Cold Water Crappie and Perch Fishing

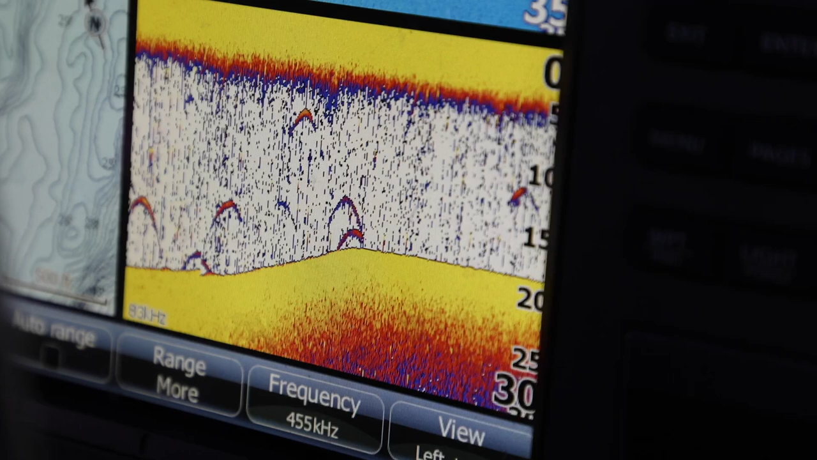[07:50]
All right, guys, our little flurry of goodness has shut down. Man, we're pulling across a bunch of fish, all kinds of stacked up, all kinds of depths, and they're not getting hit.